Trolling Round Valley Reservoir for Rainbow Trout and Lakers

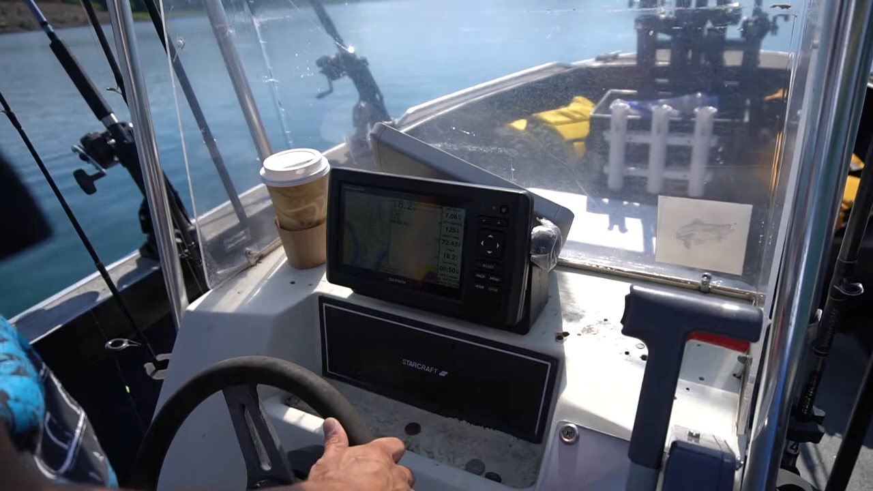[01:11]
Look at all these activity right there. What's going on? Bait fish. That might be the thermocline right there, but there's a lot of bait fish right there. All fish underneath them suspended.